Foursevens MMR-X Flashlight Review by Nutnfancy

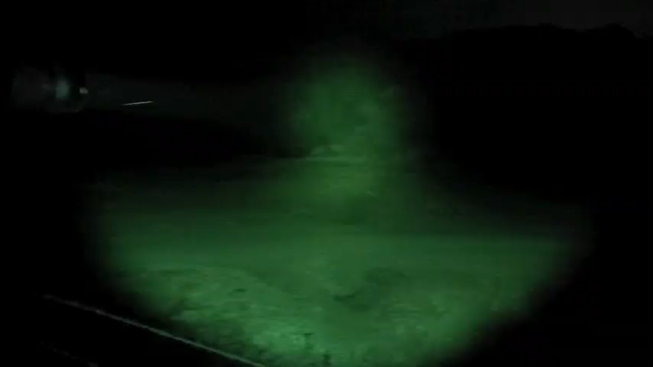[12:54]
don't know if four sevens does this but a lot of others do this oh yeah the lights good out to 200 yards
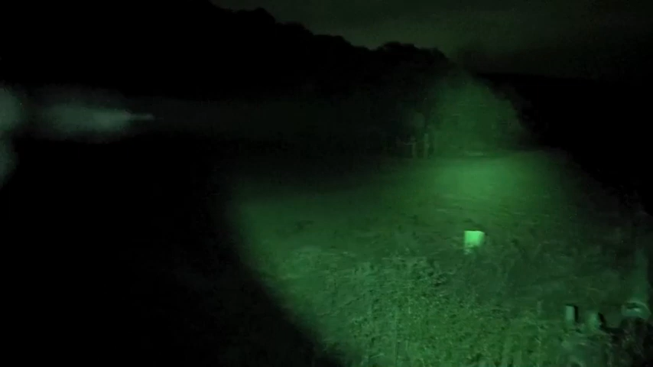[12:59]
I know it's not maybe 75 I mean if you're using as a weapon like trying to identify something prior to the shoot I've said that a lot before track